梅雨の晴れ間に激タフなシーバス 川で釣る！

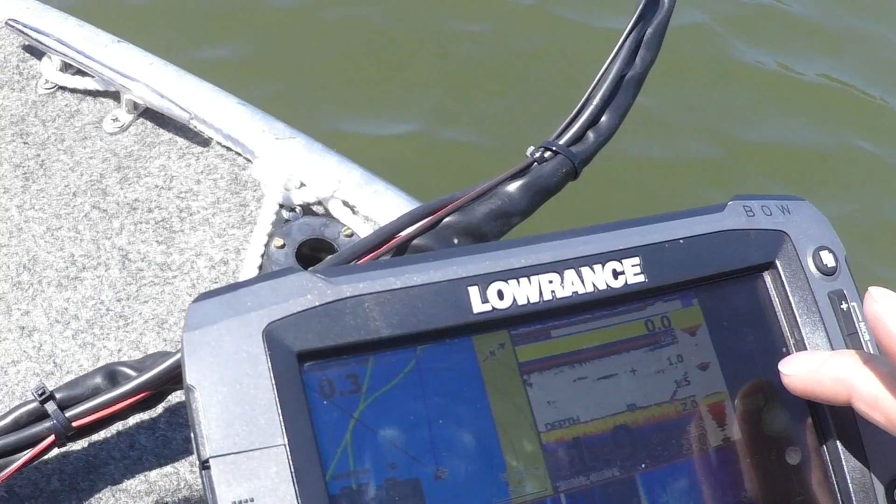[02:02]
3m。2.5m。ハメイクはダメかな。